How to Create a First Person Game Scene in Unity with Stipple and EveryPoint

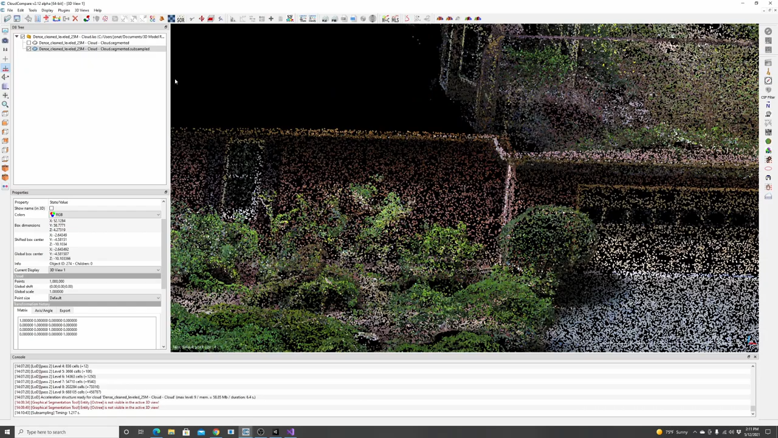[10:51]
You could probably even go lighter if you wanted to.
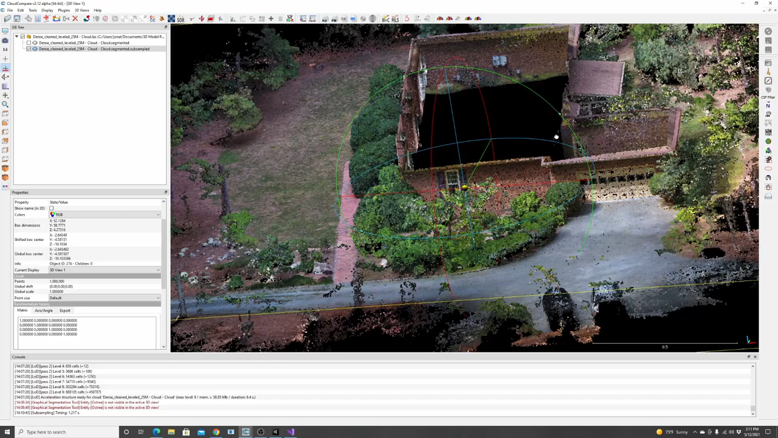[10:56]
So I'll just leave it like this. To me, that looks really good.
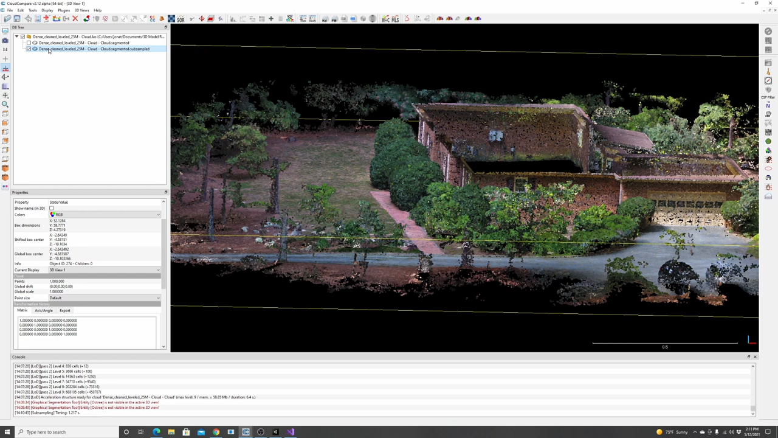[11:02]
And now I need to turn this into a mesh. So if you have this highlighted, we need to go to normals and we need to compute some normals. That basically tells the software which direction the pixels are pointed. And I like to make this quadratic for this. Pretty much the defaults will be fine.
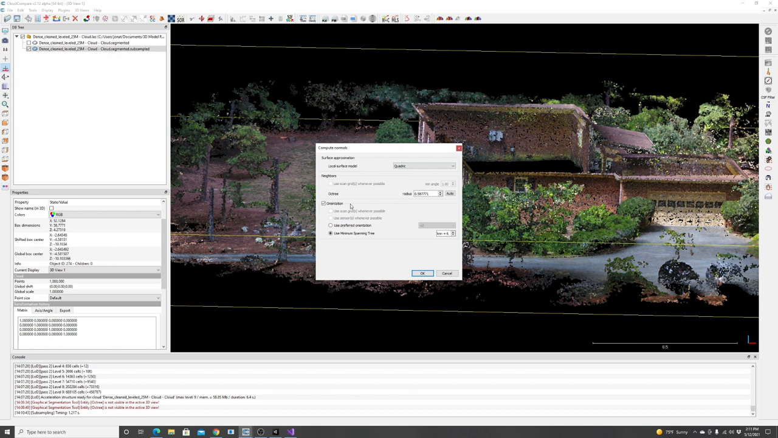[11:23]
And you can change some other different things, but that's fine. I'll just hit okay and I'll let it run. Depending on how fast your computer is, this might take a while. This might be pretty quick.
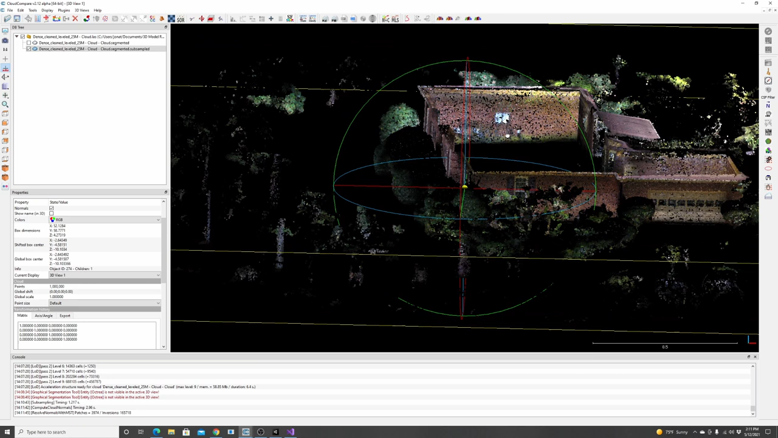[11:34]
And if everything turns dark, just like it did, we just need to go to tools,
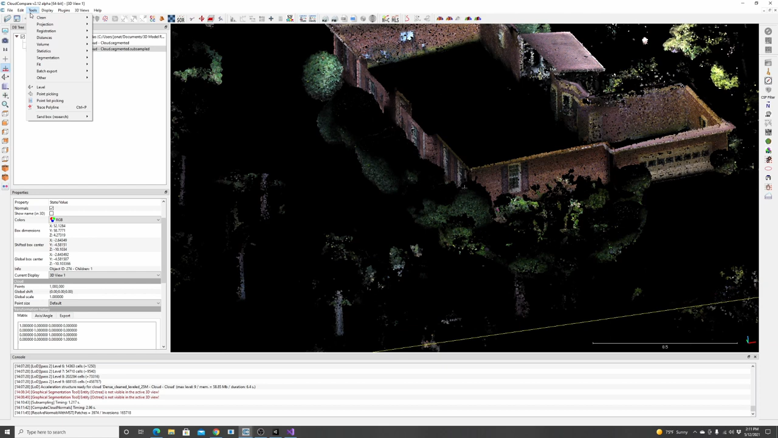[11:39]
edit, normal, and invert those normals.
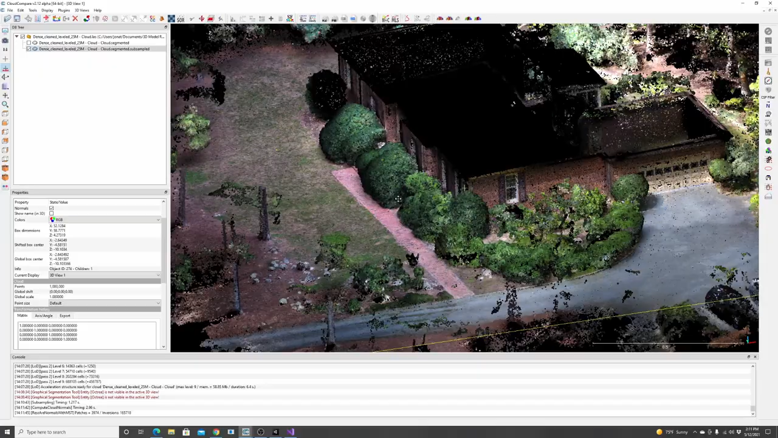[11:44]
Okay, and so what that's doing is saying it computed it on backwards. We want to make sure they're computed the right way. So that looks good.
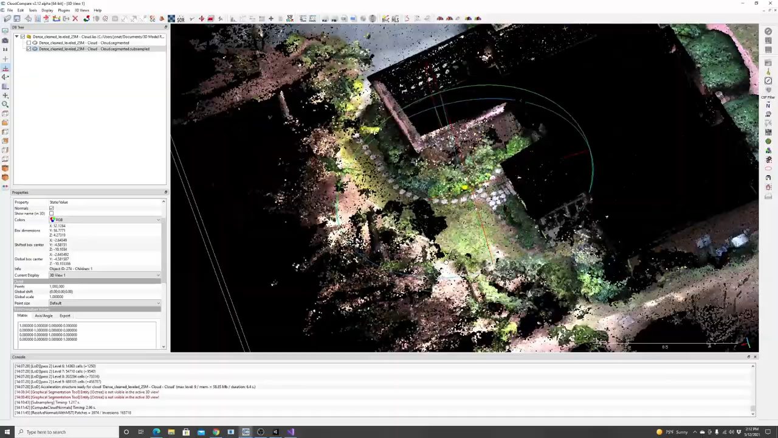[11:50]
Everything's light, which means they're pointed the right direction.
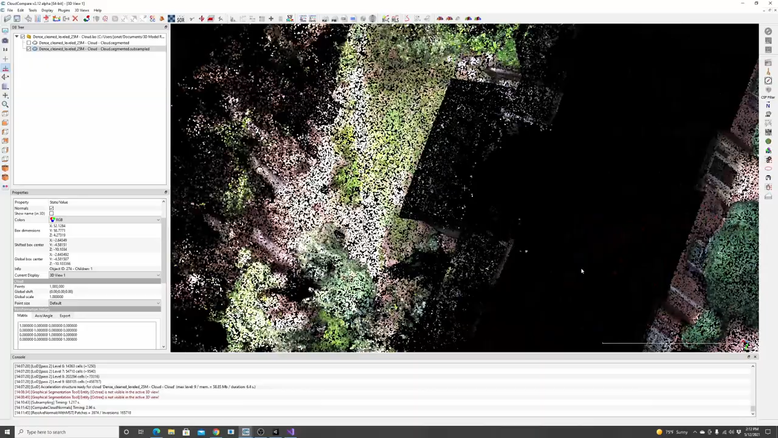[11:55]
If you were to look inside, everything's kind of dark, so that the light of these pixels are pointed the right direction. So I'm happy with this.
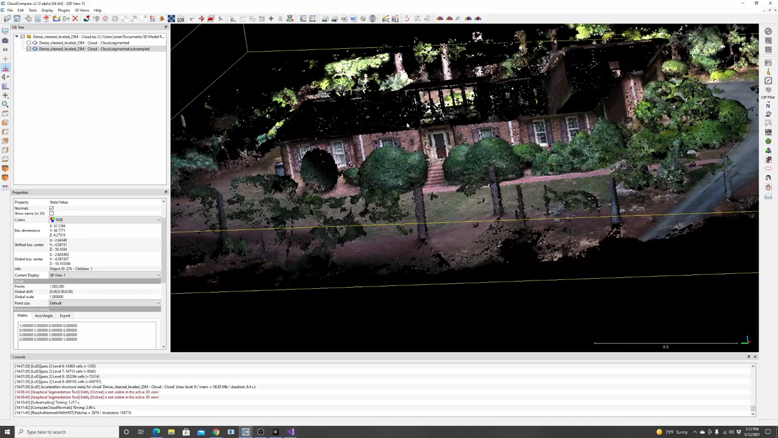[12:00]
So now we can turn this into a mesh. So you're going to have this segmented, subsampled version selected, and you're going to go to plugins,
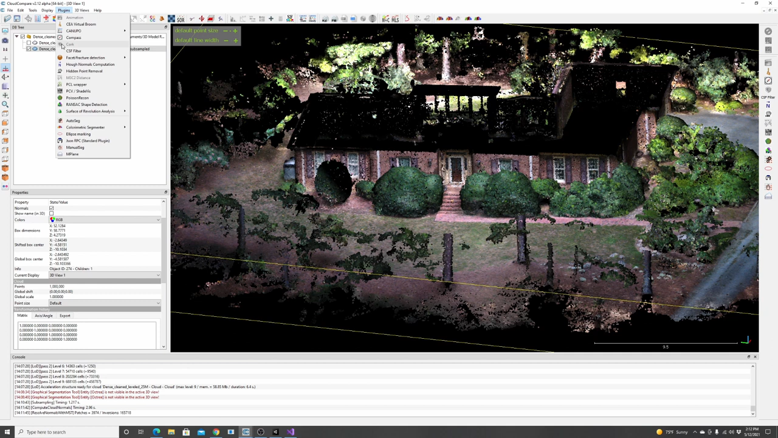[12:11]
and you're going to go to the Poisson Recon. And if you had picked one without normals, it'll let you know, oops, you picked the wrong one.
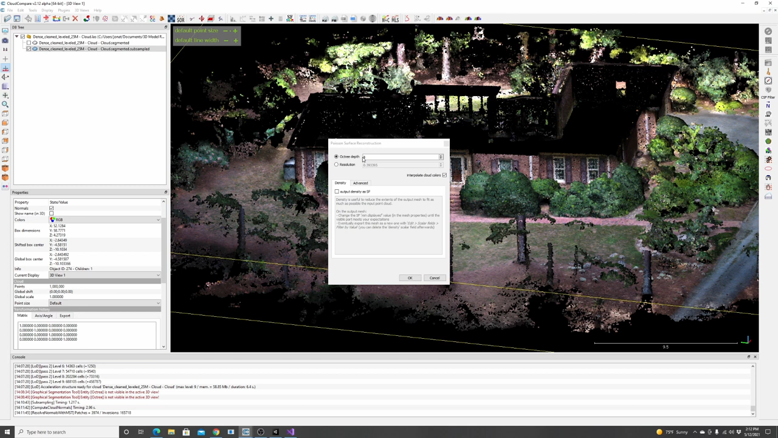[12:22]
And from here, we can change some parameters. You want the output density as a scalar field, or SF, checkmarked. I'll show you why in a minute. And then you can change your octatree depth.
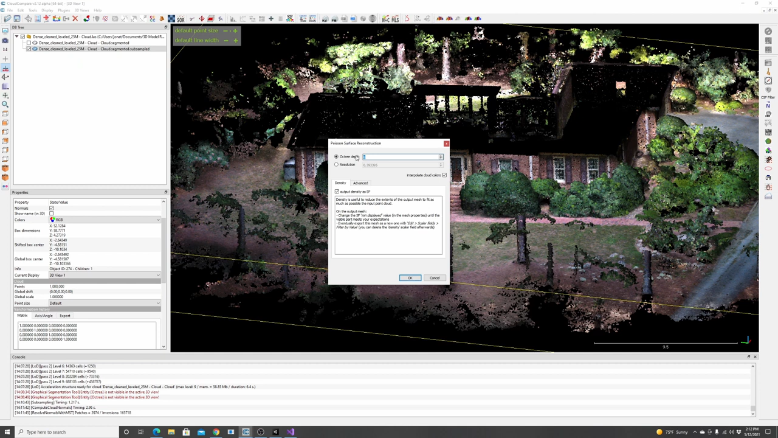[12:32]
That basically tells you how detailed of a mesh it makes. I'm just gonna leave it as this default, and I'm gonna hit okay. And again, this might take a few minutes for you.
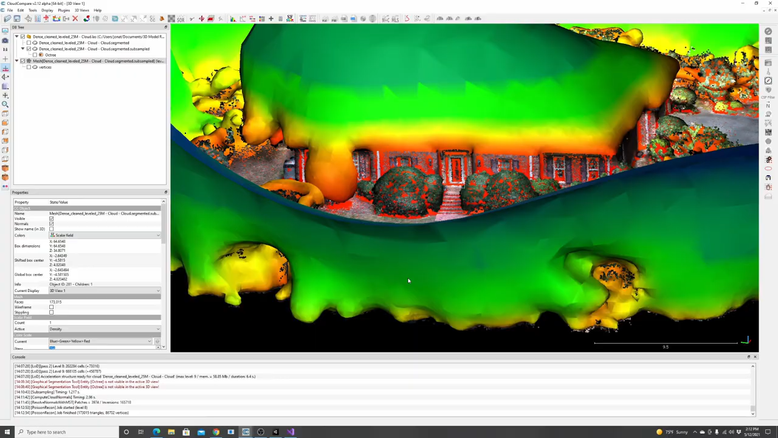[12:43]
It's pretty darn quick on my machine. And now you end up with this giant blobby mess that is your point cloud. And you have all this stuff on the outside that looks kind of funny.
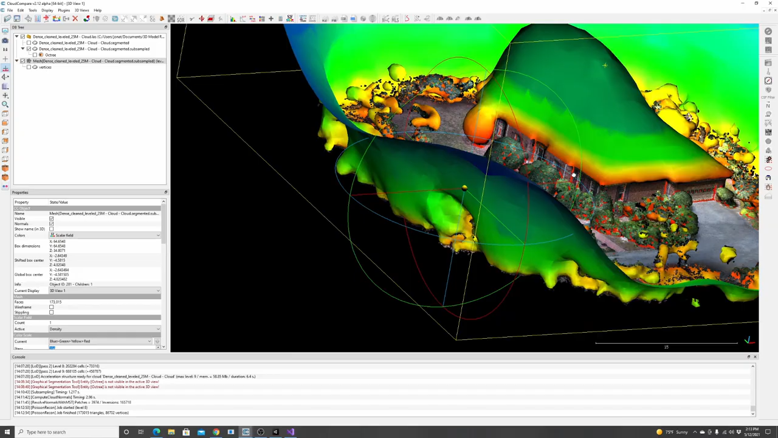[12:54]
You can opt to actually keep that if you want to kind of contain the character within the view, or you can get rid of it.
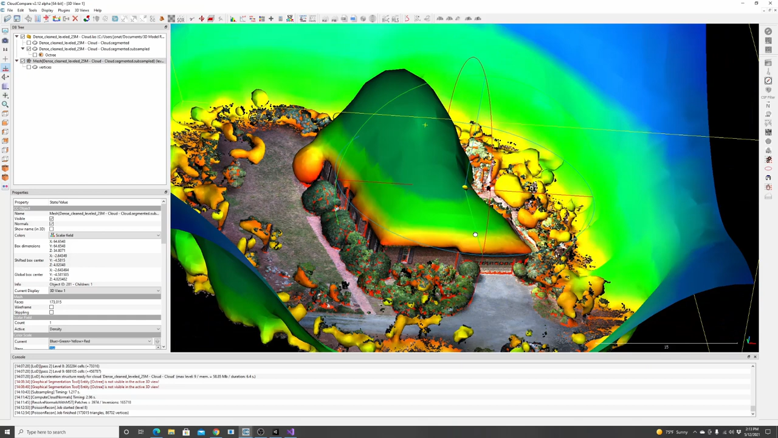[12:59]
It really depends on what you're trying to do.
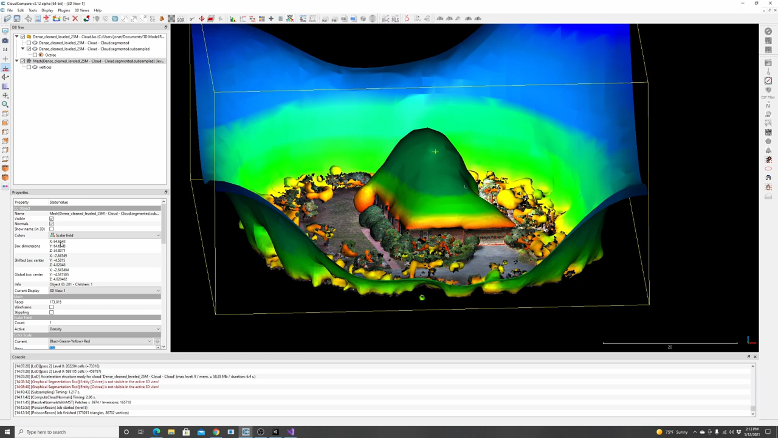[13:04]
I'm actually going to go and remove some of this stuff way up here.
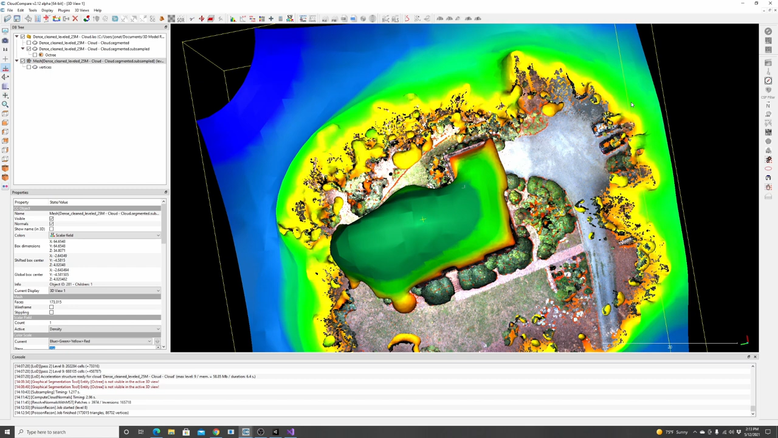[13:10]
And I'm actually going to leave some of this stuff out here so the character can't fall outside of this mesh when they're walking around.
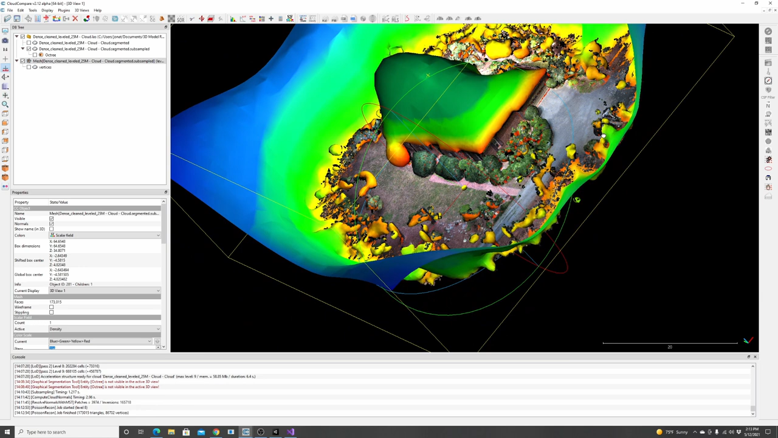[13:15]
If I was to actually remove this too much, you could fall out of the scene.
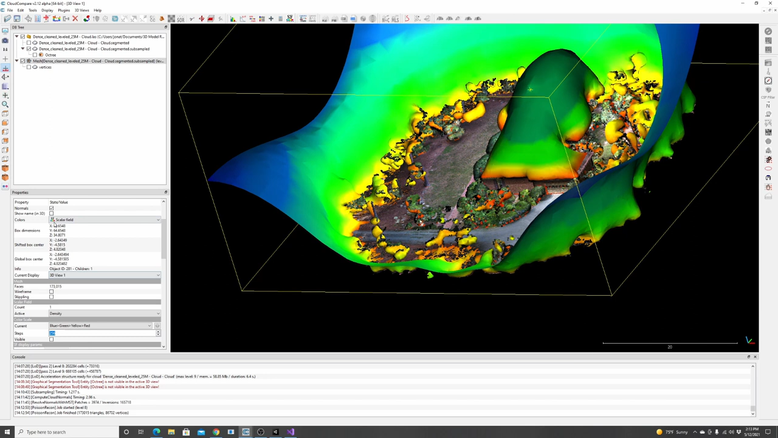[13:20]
So if we go here down in the properties of this mesh that we just created, you can grab this little dot, and as you slide it to the right,
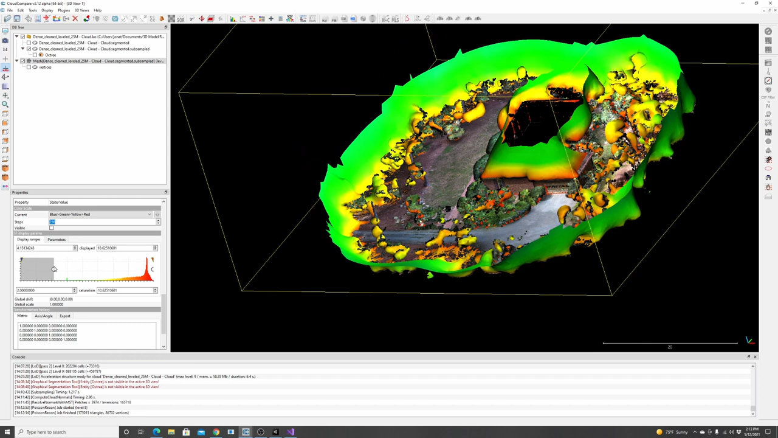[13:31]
you'll see that your mesh starts to disappear.
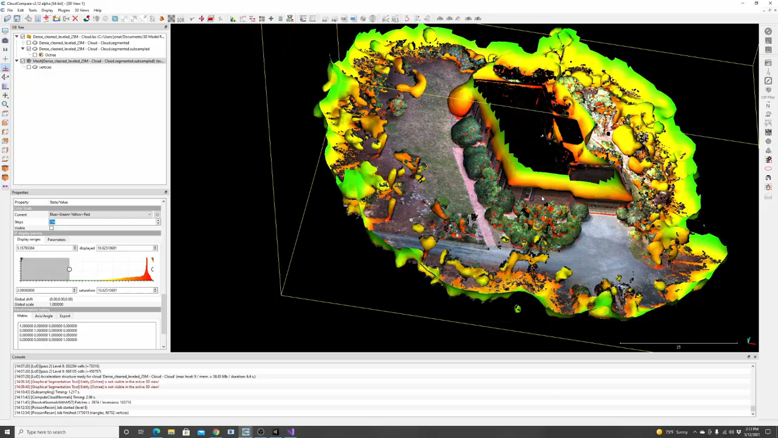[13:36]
And so now I'm looking at it, I'm like, okay, I got most of it gone, and I still have these little walls on the outside.
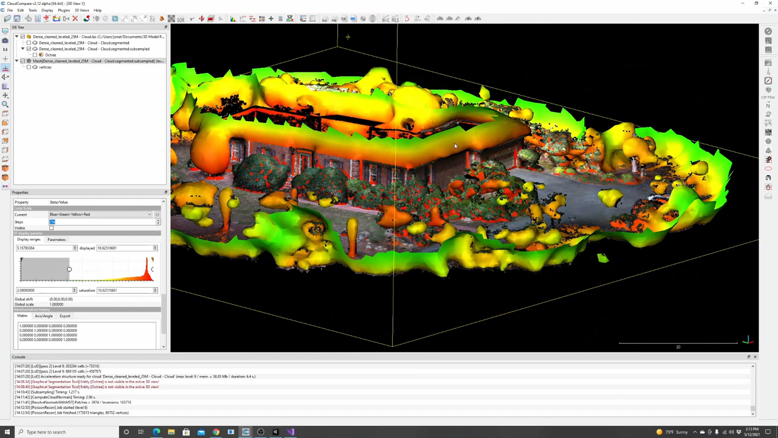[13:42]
In fact, I'm gonna bring that up a little bit, just go backwards.
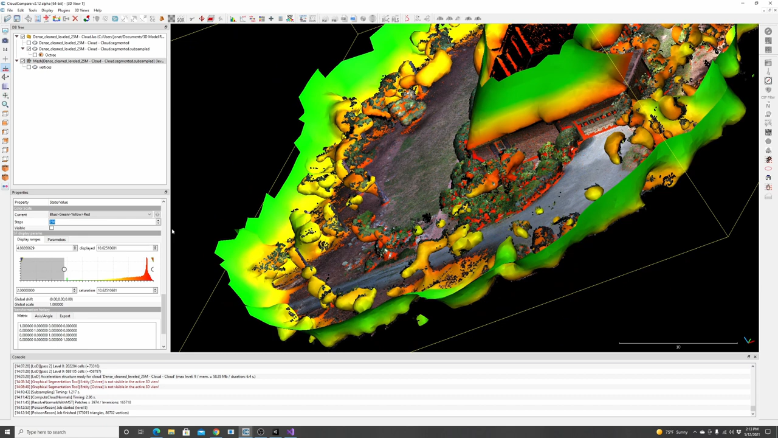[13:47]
And that's what our mesh is gonna look like. And again, I'm leaving these here where they're at,
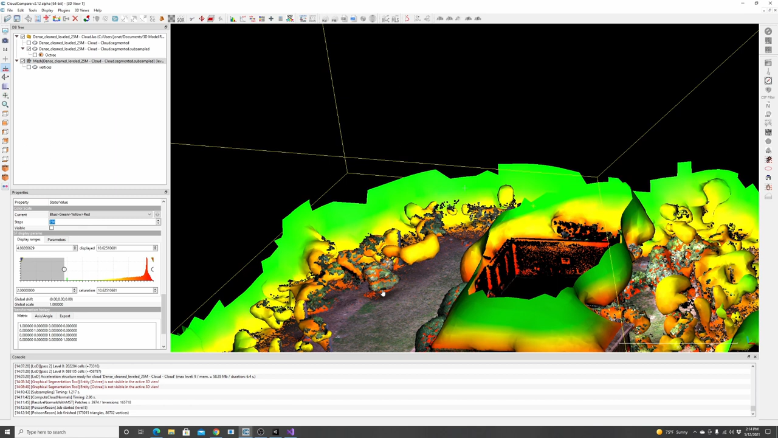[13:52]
because when you walk to the outside of this level, if I was to get rid of these walls, you'd just fall off, looks like a giant cliff.
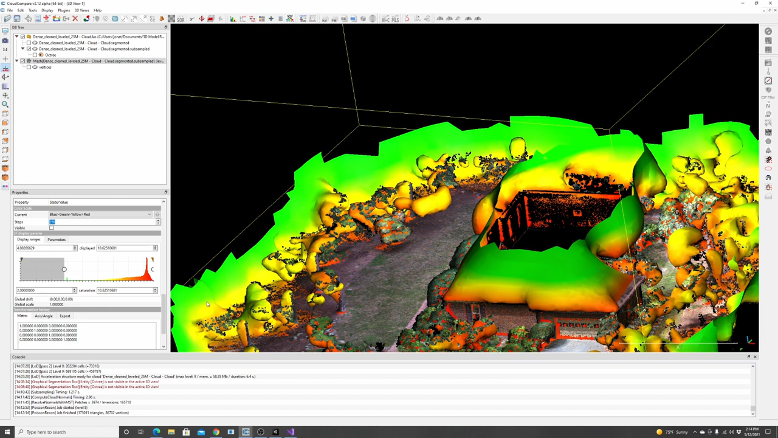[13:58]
You know, you'd fall out in oblivion in the game. And so we're gonna do that to kind of contain everything within this.
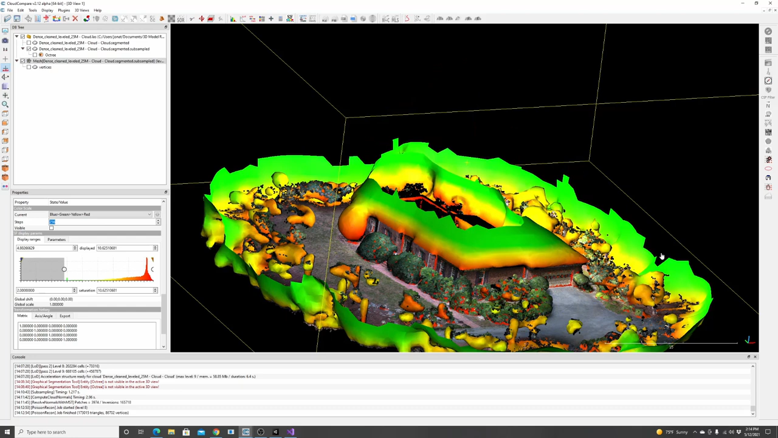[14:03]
So I'm happy with that. And so we need to basically, again, take this, and we're just artificially making this look smaller, but we actually need to remove some of it.
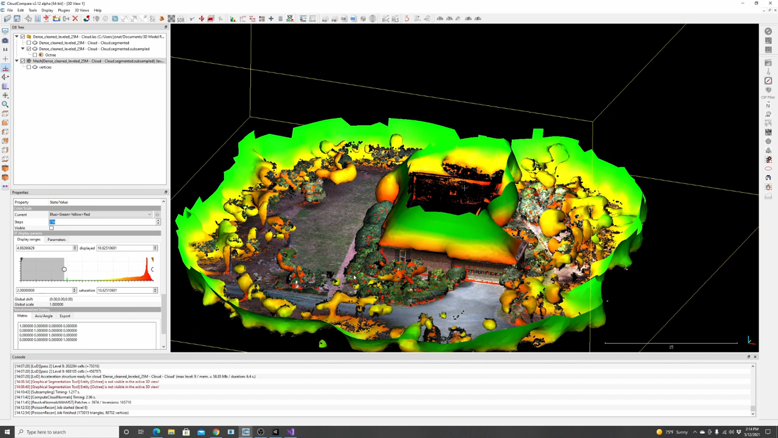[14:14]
So I'm just gonna select the cloud, go to edit, go to scalar fields, and filter by value.
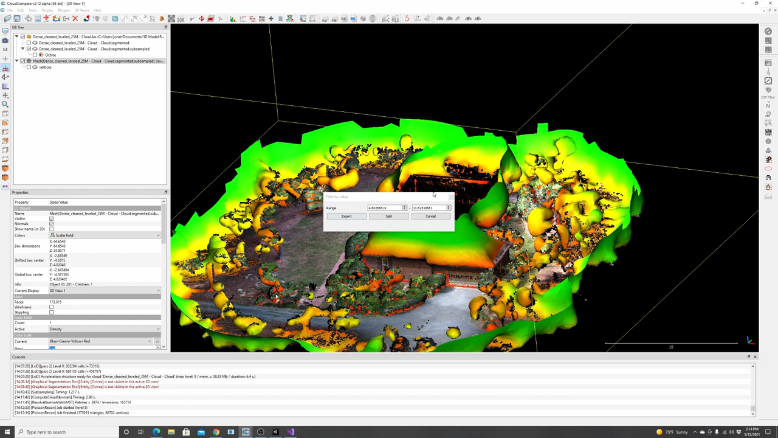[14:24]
And this values here are actually grabbed from what you had just changed in the scene.